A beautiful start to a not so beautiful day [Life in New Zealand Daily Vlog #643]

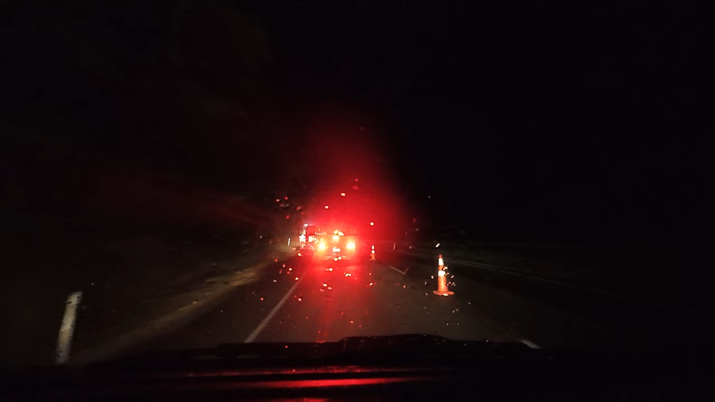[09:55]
Well, I've made it to the Mt Messenger Road Works 10 to 8, so it's getting pretty late already